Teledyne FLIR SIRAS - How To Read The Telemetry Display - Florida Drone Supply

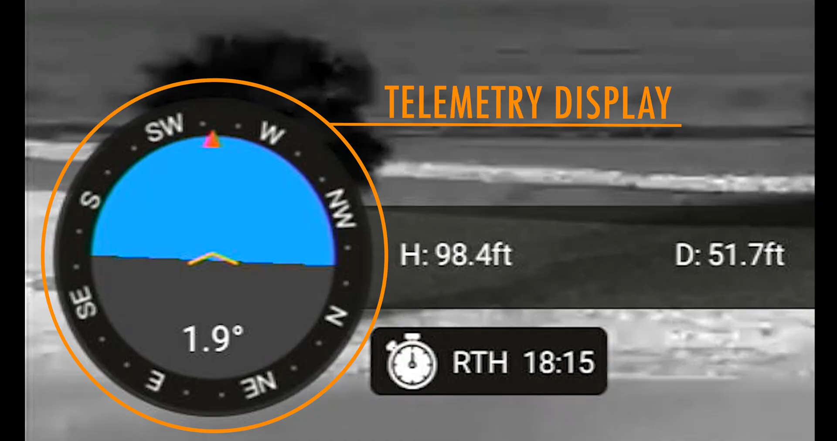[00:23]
Displayed in the lower left corner is a circle describing the aircraft attitude as well as the compass heading on the outer circle,
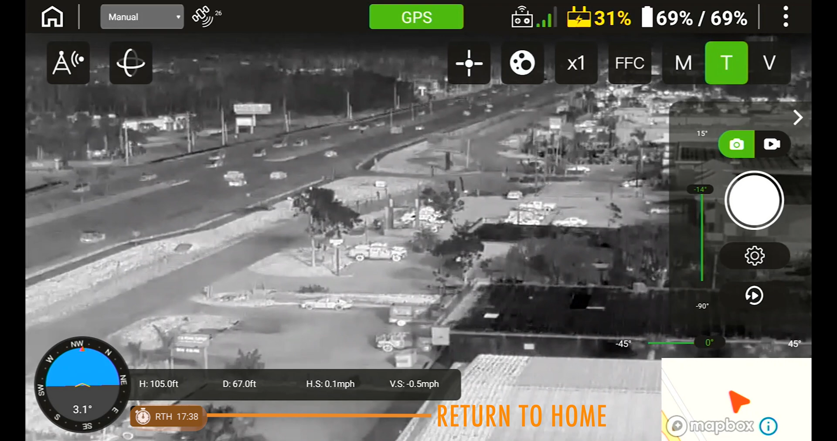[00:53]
The return to home time is merely an estimate and you as a pilot are responsible for returning the aircraft to a safe landing point with the battery power available, given your flight conditions.